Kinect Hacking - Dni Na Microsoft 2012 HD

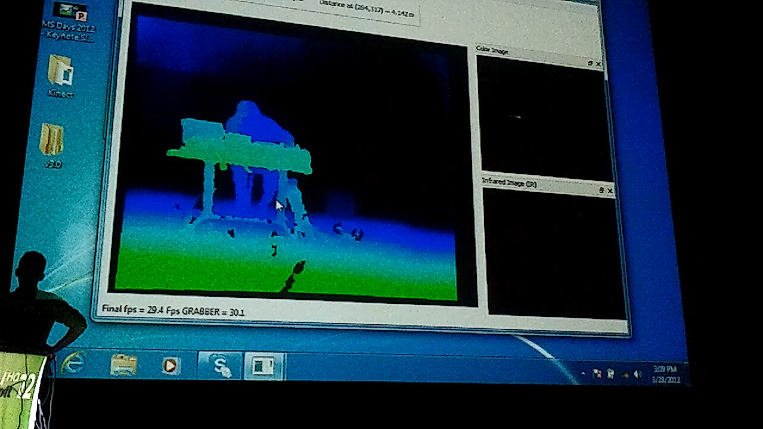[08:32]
And because there is pretty dark and the elements are far outside. Yeah. So this main window, the colorful window, is the output of the depth imager, the depth camera. You can see on the above that when I move the cursor above this image, the distance changes.
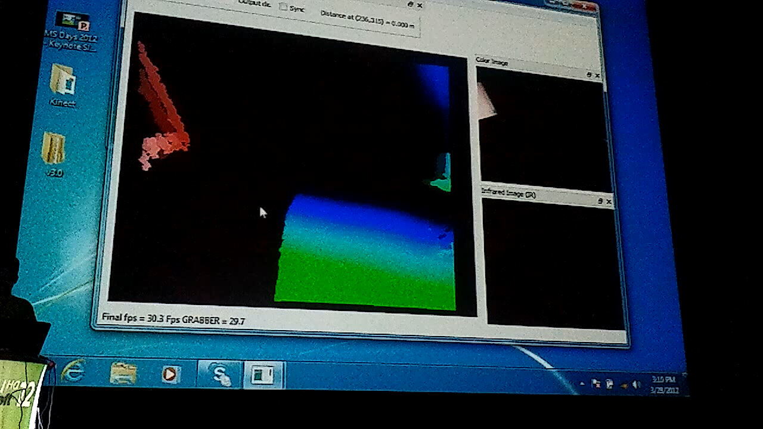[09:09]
And this table is very close, right? So it's very hot in the colors.
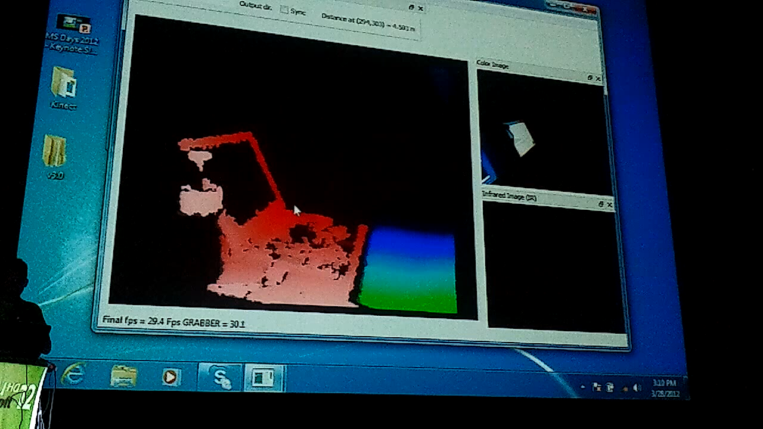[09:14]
That's what we are primarily working with.